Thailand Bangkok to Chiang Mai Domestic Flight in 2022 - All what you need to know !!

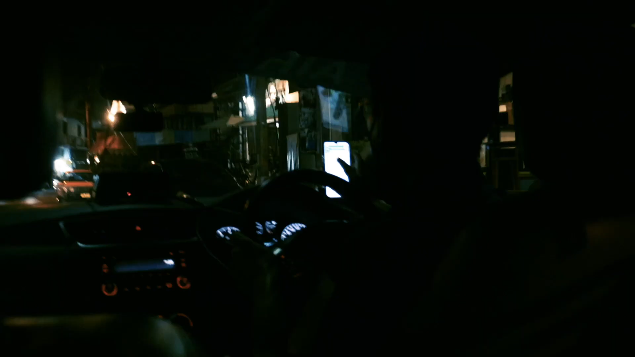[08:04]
Your destination will be on the left. Is it here or? Wow, it's very. It's a small road, but I can't go in. Too narrow, yeah. Can't go. That's a small street. Lot man, lot man. Lot man. Batu ni ka?